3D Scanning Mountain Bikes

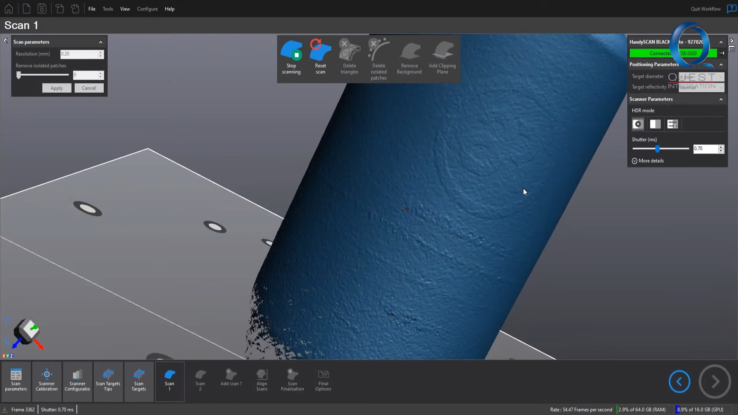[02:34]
Like you can even see some of the logos that were printed onto the bottle and even some of the,